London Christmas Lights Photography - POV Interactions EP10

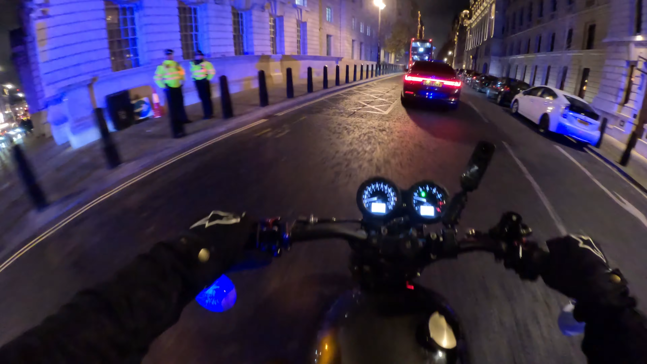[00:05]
Am I? I'm actually getting pulled? Yeah. Oh, yeah, I am. Oh, here we go. Oh, no. Oh, no. Oh, no, no, dude. Oh, my heart's in my mouth.
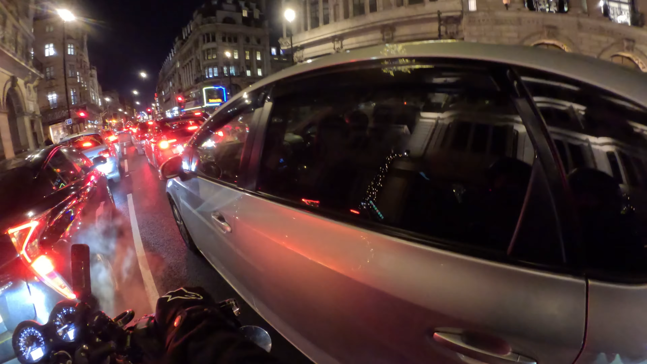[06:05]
It. Short it. Short it. Short that one. Short yeah, that short one, it. Yeah. It's got bear cash. Pretty Christmas lights. Wow. Wow. And nobody to take photos of. This guy's getting the angles, though. What's going on with this?
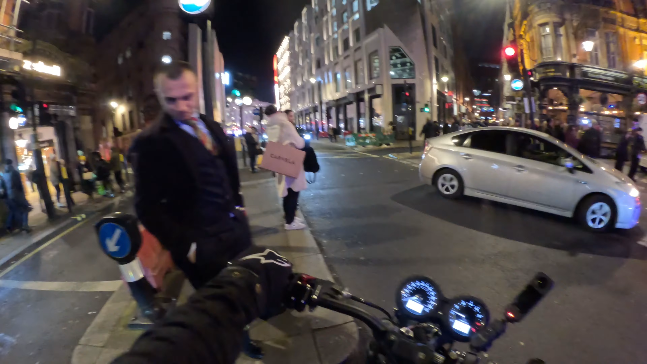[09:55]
Thanks very much. These lights, I always love these lights so much. Yeah, man.
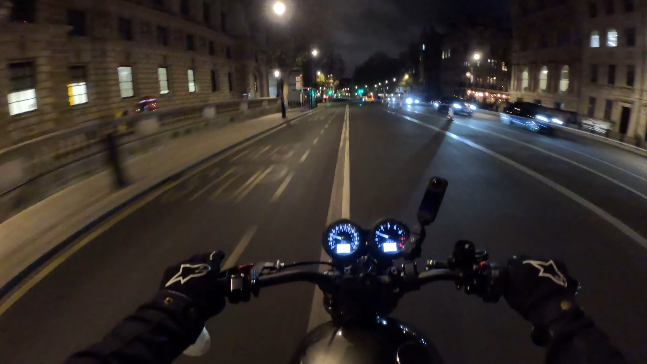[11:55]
Police car on the right, ready to leave. I'm going to go the speed limit.
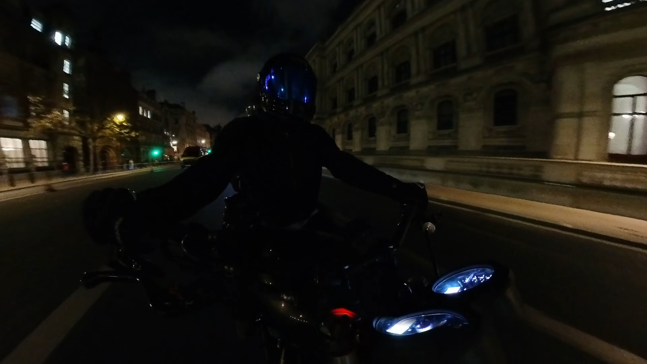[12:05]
Reversing. Reversing, where are you going? Where are you going? Where are you going? But you can't go there because there's a. What? Okay. Oh. Yeah, you're getting pulled. Am I? I'm actually getting pulled? Yeah. Oh, yeah, I am. Oh, here we go. Oh, no. Oh, no.